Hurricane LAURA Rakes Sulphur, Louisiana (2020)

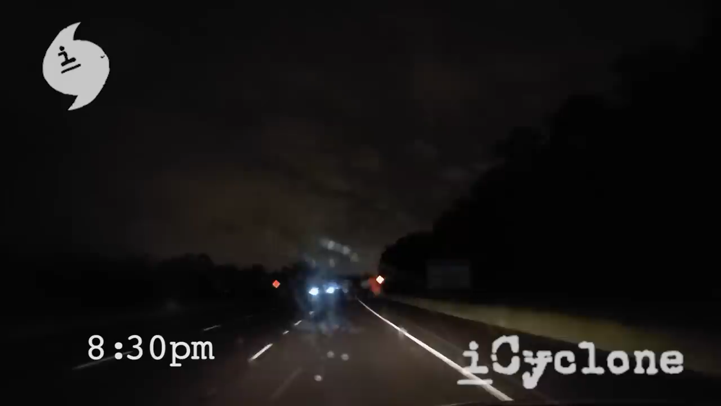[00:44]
It's a lonely journey going east on the 10 tonight. Very few cars, but the weather's not too bad yet, just some light drizzle. Getting to my exit, Sulphur, next stop. I'm in Sulphur, Louisiana on the main commercial drag, and we're in the outer rain bands.
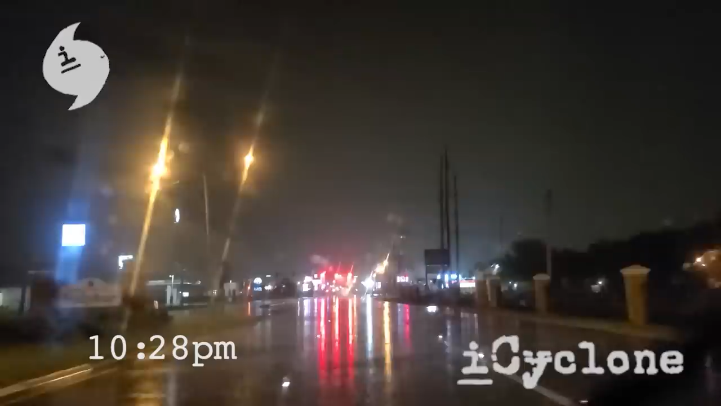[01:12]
Hurricane Laura. Nothing crazy yet, just kind of breezy with intermittent downpours. Hurricane's not that far away, and I've noticed that